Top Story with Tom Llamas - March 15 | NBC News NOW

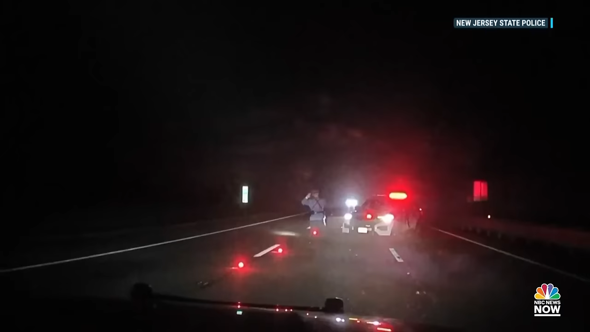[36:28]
Take a look at this. Newly released video shows the trooper responding to the scene of an accident in Warren County when the truck came speeding directly toward him in a lane that was closed.